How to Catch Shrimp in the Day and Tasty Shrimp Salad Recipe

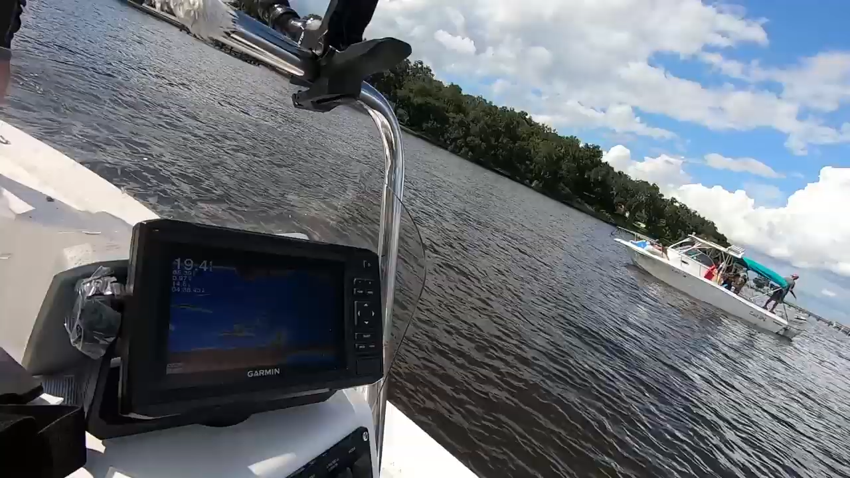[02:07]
It's kind of kind of nice on the old Key West we didn't have this good definition so part of it I gotta relearn what they look like but I think it'll help.
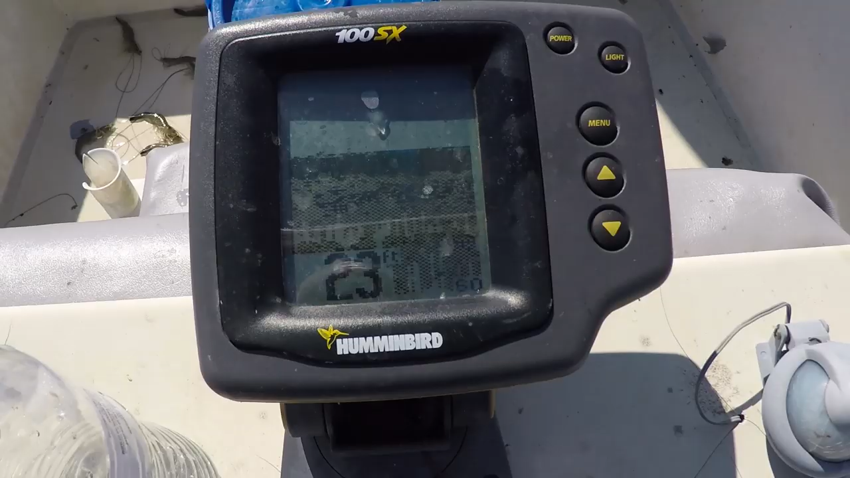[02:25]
It's pretty old and the exciting thing about this boat is it's got a nice new depth recorder in color.